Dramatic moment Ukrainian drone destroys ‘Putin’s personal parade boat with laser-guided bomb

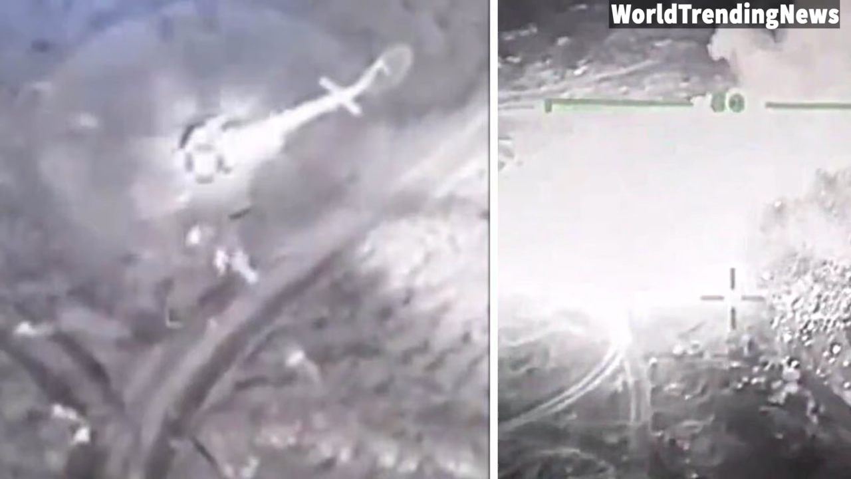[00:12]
Dramatic footage shows the moment the Raptor-class patrol boat was hit and went up in flames near Snake Island in the Black Sea,